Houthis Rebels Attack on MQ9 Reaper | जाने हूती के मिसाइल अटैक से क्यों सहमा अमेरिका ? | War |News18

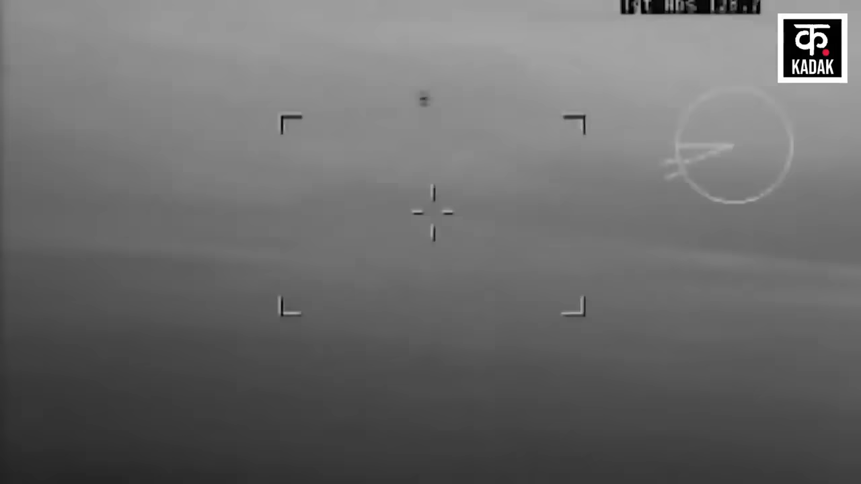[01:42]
हवा में मार करने वाली मिसाईल लौँच की गई और उसे मार
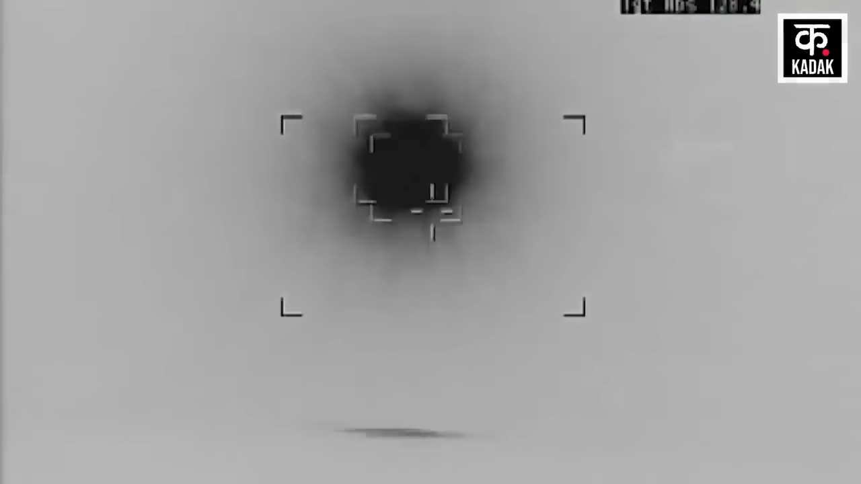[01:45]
गिराया यमन आम्ट फोर्स ने अमेरिका के MQ-9 प्रिडिटर ड्रोन को इस तरह हमला किया कि वे खाक होकर जमीन पर दिखाई दिया